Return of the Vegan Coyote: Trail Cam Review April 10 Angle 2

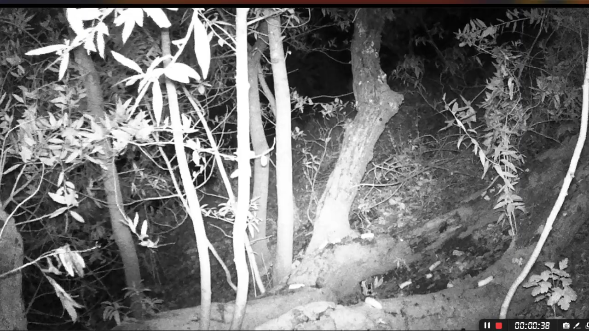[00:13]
I'm praying that this camera doesn't malfunction because the ground camera has two different ground cameras have malfunctioned.